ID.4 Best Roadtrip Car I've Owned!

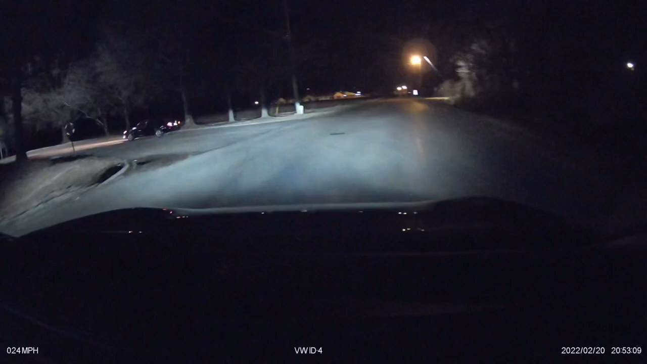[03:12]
As you can see, here we are making it into Forest City. And, you can see the Walmart. It's a little bit off the beaten path. Maybe about three-quarters of a mile off the highway there. So, but you can see the chargers are on the far right-hand side of the parking lot. And, it's a pretty substantial walk over to the Walmart. But, you know, they are pretty well stocked up with all the good facilities. There is also a restaurant or two in the near vicinity if you want to walk to it and maybe spend a little bit more time charging here.
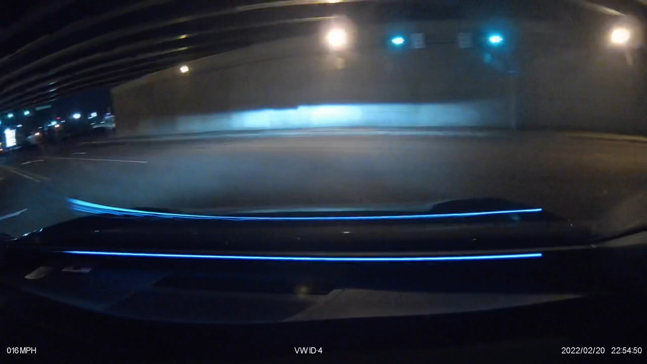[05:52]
I mean, you think of it this way. The more reports they get, the more they see that they're being used. So, they might be more inclined to actually fix them. But, here's Little Rock. This is right off the highway.
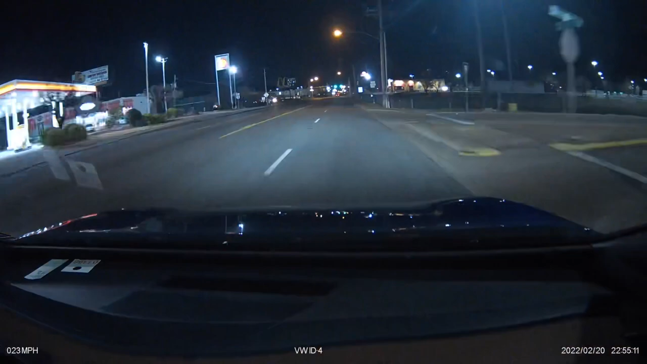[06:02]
Immediate turn, you know, off there. And, the Walmart is just on the south side of this particular road. You pull right in here into the parking lot. It actually has pull-through. It's a pull-through style. So, if you happen to be an EV that's got a trailer on it, it's perfect for that. And, there's a couple of restaurants right there. If you don't mind walking across the road, there's a McDonald's and, you know, all sorts of good stuff.